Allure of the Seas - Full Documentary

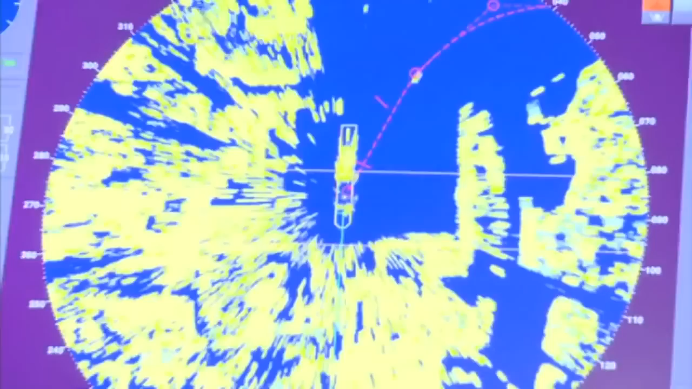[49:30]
and using our traditional procedures such as radar fixes and celestial navigation in order to make sure that both means are accurate for safe navigation.